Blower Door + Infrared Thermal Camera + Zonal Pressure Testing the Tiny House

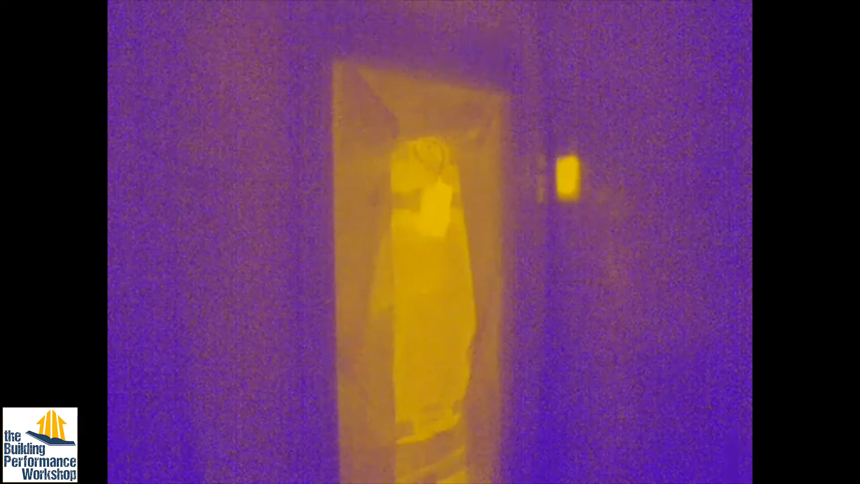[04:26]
There is my blower door, nice and warm. You can see that the fan is running. I can't really find much air leakage.
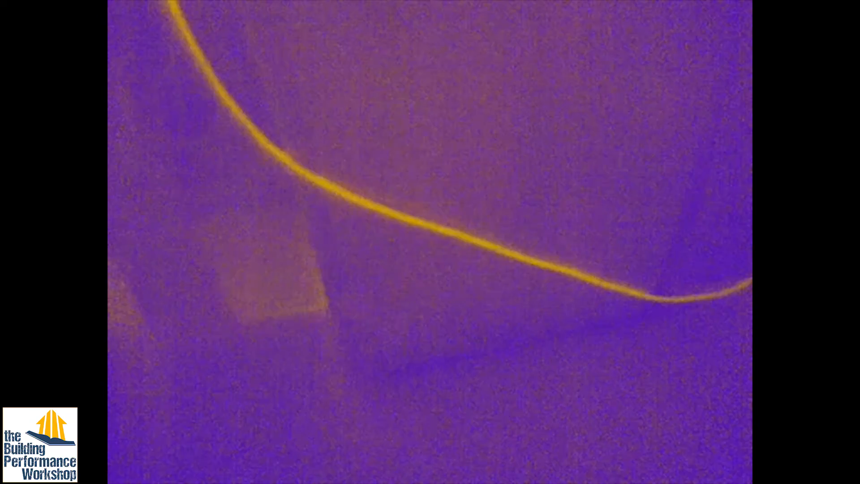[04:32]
I'm even looking at the wheel wells. Now you can see that there is some heat bleed through that wheel well.
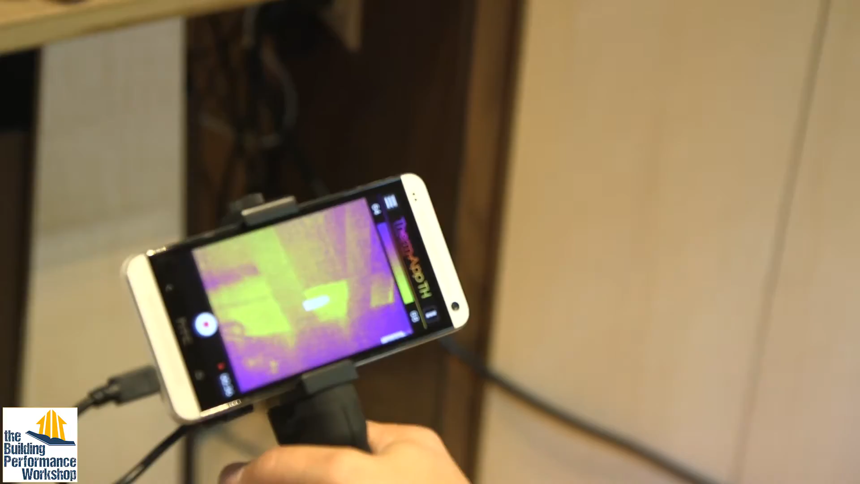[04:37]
That's the most thinly insulated part of my entire house.
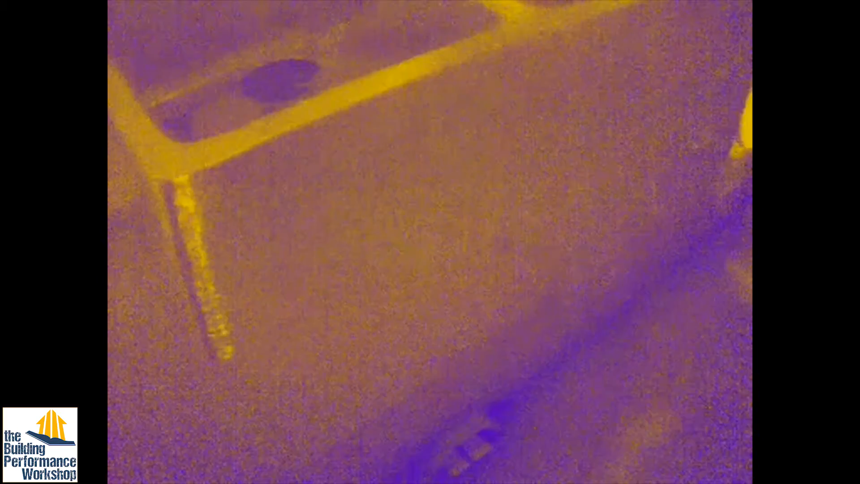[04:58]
I did not seal up all of the vents between the tiny lab and outside,